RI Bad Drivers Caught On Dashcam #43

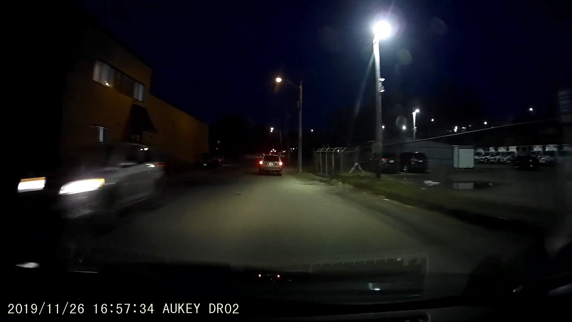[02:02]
Who's gonna stop at the invisible stop sign at the top of the hill? Let's see. One. No stop sign. Let's go.
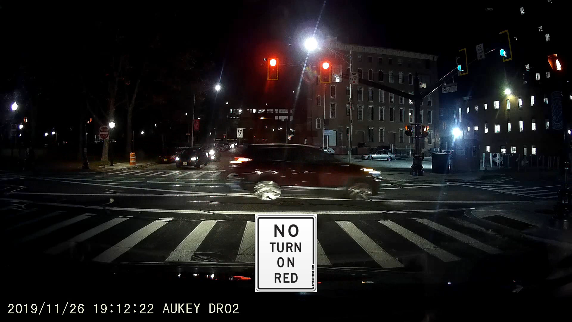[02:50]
No turn on red, buddy. You're gonna do it though. Of course you are. Scumbag.
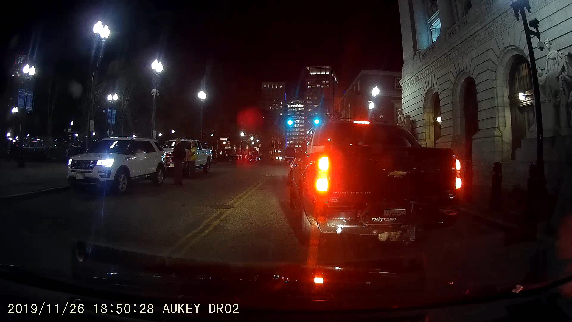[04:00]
Come on, buddy, what are you doing here?
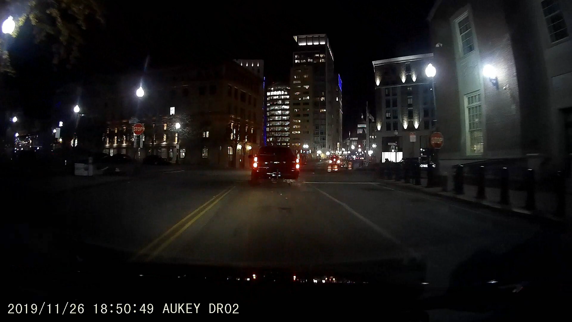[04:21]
And of course, you'll run right through the stop sign.
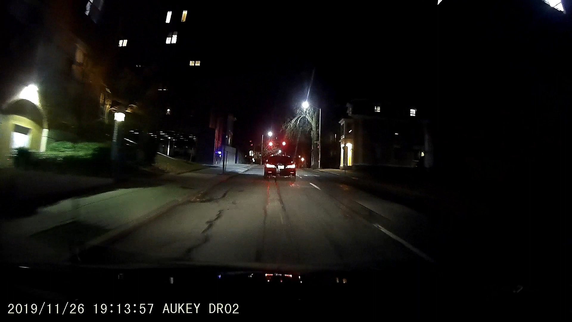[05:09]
Then he almost scares the shit out of the other guy, almost fucking hits him. Jesus Christ. Hey, he surprised me, alright?
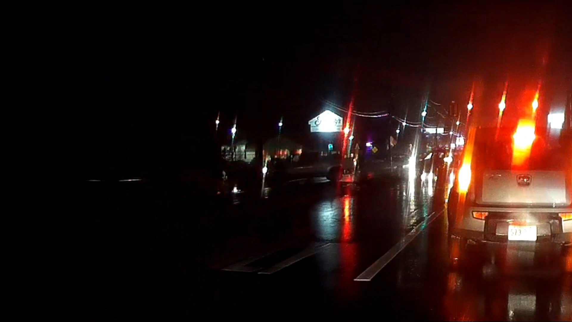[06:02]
People are jerks. That guy just hit that pole. What is he doing, man? Jesus Christ, man. And then you got drivers like that. That's probably a Massachusetts driver, though. Massachusetts. Is it? Let's see. Yeah. I think it's Rhode Island. Rhode Island.